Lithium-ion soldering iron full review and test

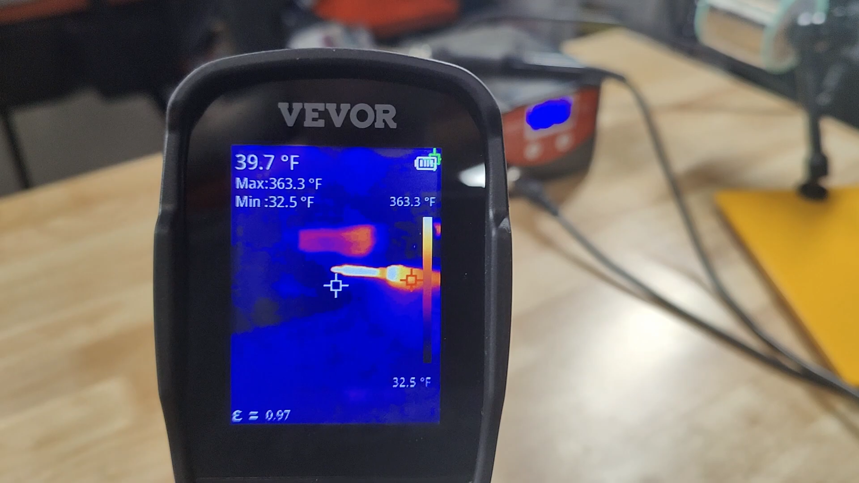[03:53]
On screen: spot 39.7°F, max 363.3°F, min 32.5°F, scale top 363.3°F, scale bottom 32.5°F
And it's riding around 400 and jump around a little bit but 396 44.
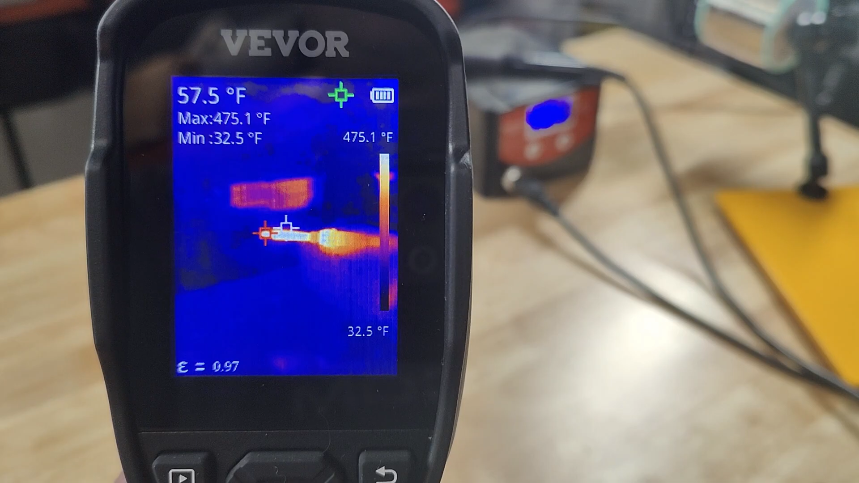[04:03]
On screen: spot 57.5°F, max 475.1°F, min 32.5°F, scale top 475.1°F, scale bottom 32.5°F
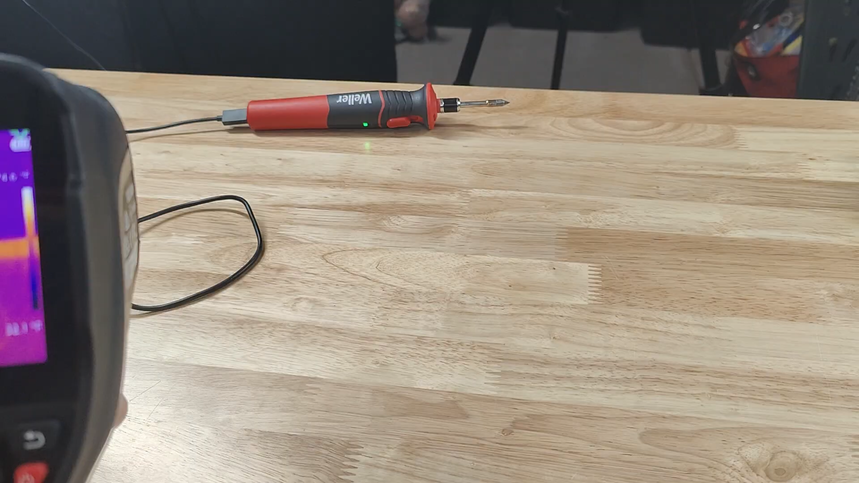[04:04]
I'm going to turn on the weller and let it heat up. Start to heat up 100 200 300 400 500. The light stopped flashing at 530 ish. 600. 750.
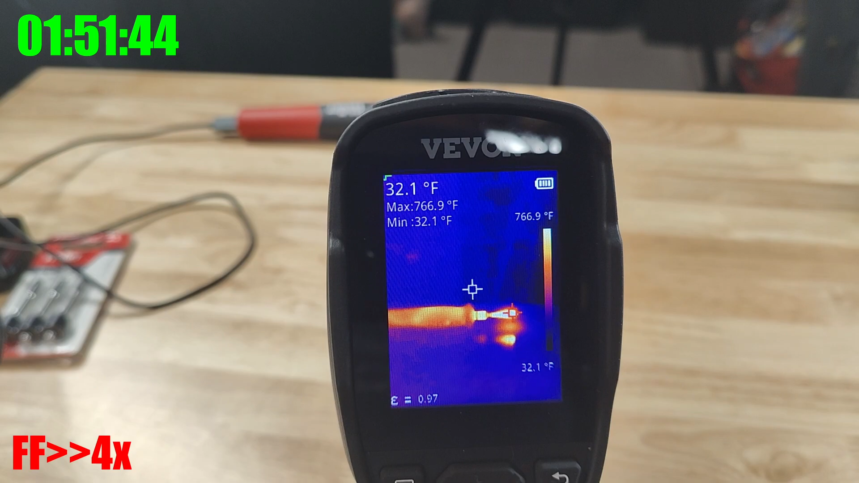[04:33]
On screen: spot 32.1°F, max 766.9°F, min 32.1°F, scale top 766.9°F, scale bottom 32.1°F
800. I can close to 850.
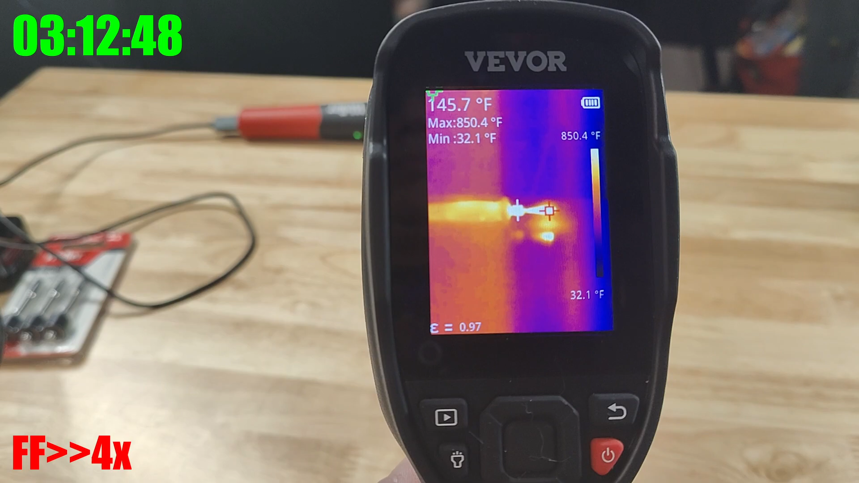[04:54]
On screen: spot 145.7°F, max 850.4°F, min 32.1°F, scale top 850.4°F, scale bottom 32.1°F
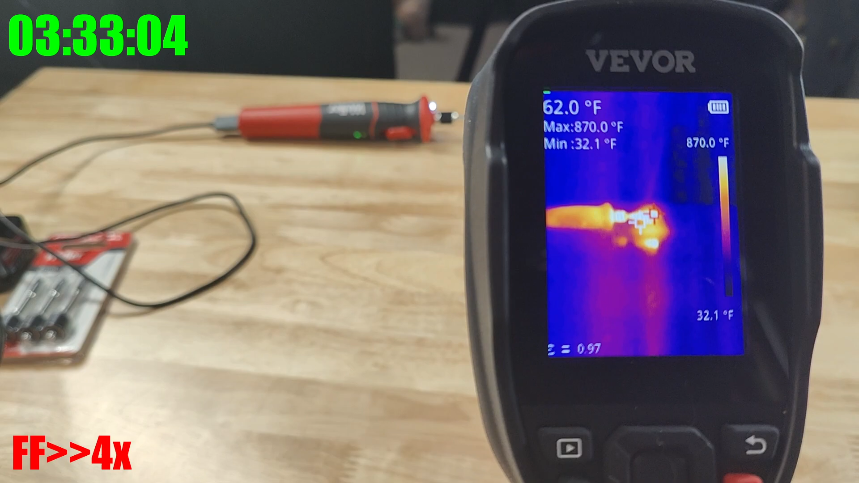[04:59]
On screen: spot 62.0°F, max 870.0°F, min 32.1°F, scale top 870.0°F, scale bottom 32.1°F
I don't know if it'll make it up to 950. Well that's been some minutes.